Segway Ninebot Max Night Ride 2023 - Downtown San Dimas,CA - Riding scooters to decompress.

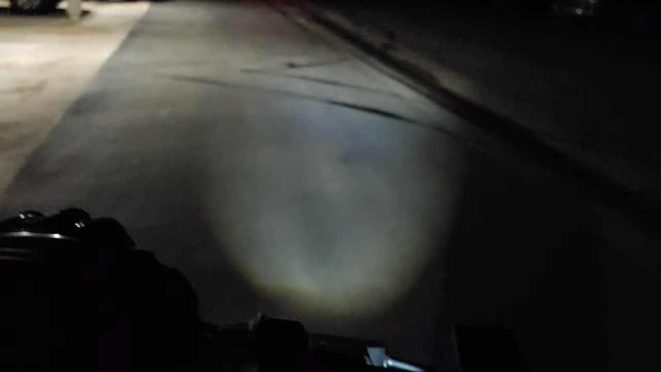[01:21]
thin cue this is gonna be 4k 60 frames per second I'm not too sure how well it's going to do when it comes to recording in in the dark here but we'll find out you know the type of
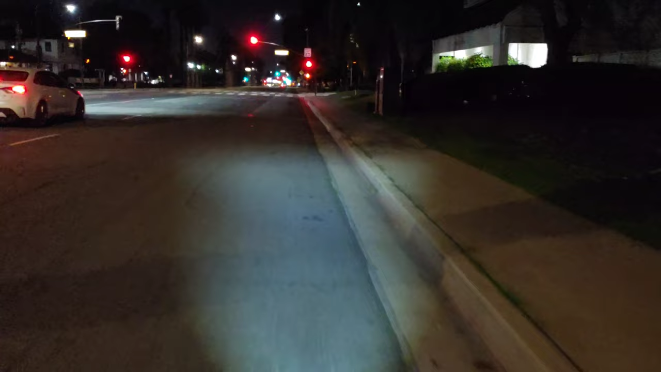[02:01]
I'm hoping you know it's a pretty decent view and again I'm focusing on stabilization with this recording here and also just kind of just going on a nice
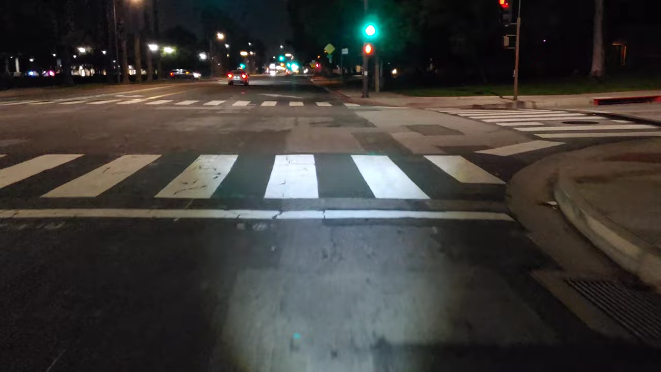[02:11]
scooter right here I'm in the city of San Dimas I'm on Bonita Avenue so we're gonna be approaching the downtown San Dimas area we got City Hall coming up on the right hand side so I think I'll pull into City Hall just to kind of adjust the camera here and I'll give you just a quick little shot here of the City Hall so we got the driveway I'm gonna go ahead and pull into the driveway here and again I am riding the Segway Ninebot Max this is honestly a
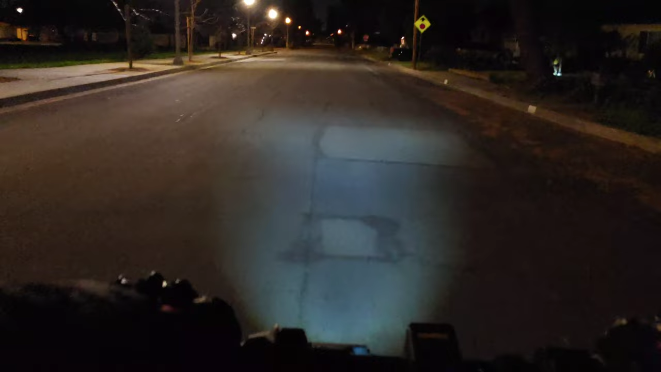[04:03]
the stabilization worked pretty good there uh these roads are not the best either so there's a lot of cracks in the road um I feel a lot of the bumps in the road so hopefully the camera is not super shaky I've tried using bike mounts in the past and then just mounting my smartphone on the bike mount and the footage just comes out terrible it just it's just like the videos just jumping all over the place when I'm when I'm recording so very unusable uh video recordings
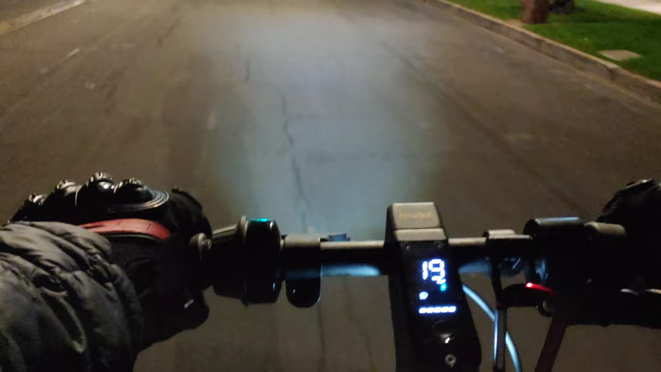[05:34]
and I can reach that 19 miles per hour speed with no problem on the Segway 9 bot max and and I'm 200 pounds so I'm a 200 pound rider and I can reach those 19 miles per hour
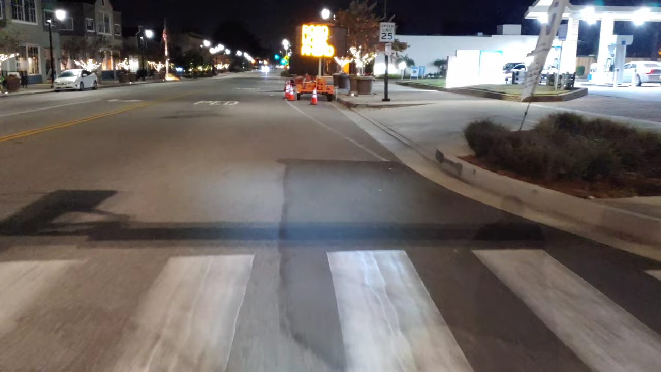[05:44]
uh perfectly fine Segway doesn't struggle at least for me to reach that 19
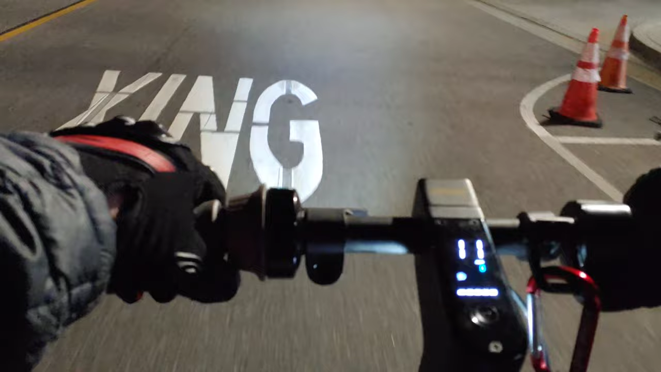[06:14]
a pretty nice area and you can see the speed there I got a full charge when I left I always you know leave on a full charge just because I don't know you know maybe I just want to do a short ride or sometimes I want to go further out it just depends I mean I just have so much fun when I am riding uh this scooter you know I just feel so free and I just feel like you know I just want to keep going and going you know that's another thing about riding these electric scooters you know they're super therapeutic you know you just feel so good it's